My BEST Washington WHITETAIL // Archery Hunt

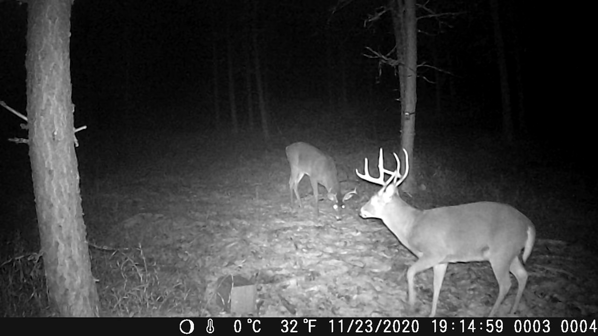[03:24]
I was able to finagle my schedule in a way where I could hunt the afternoon got in the stand and I sure enough had a big buck right in front of me.